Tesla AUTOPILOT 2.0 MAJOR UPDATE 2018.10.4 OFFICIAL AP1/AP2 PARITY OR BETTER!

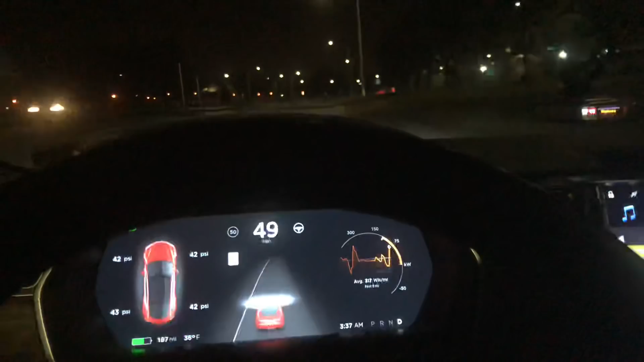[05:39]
and i'm going to even do it in the left lane let's see if it takes it in the left lane because the left lane is the one where i'm always in and it always has an issue always has an issue before i did it in the middle lane we're going to see how it takes this with the left lane here it comes please do not crash me into the guard rail hands on the wheel here we go here we go here we go and nothing not even a flinch it was perfect
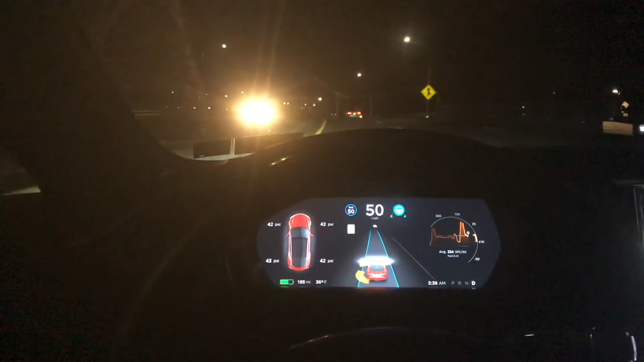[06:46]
all right here we go come on come on come on keep going keep going and not even a hesitation red light camera perfect done that's it we're set good job see you later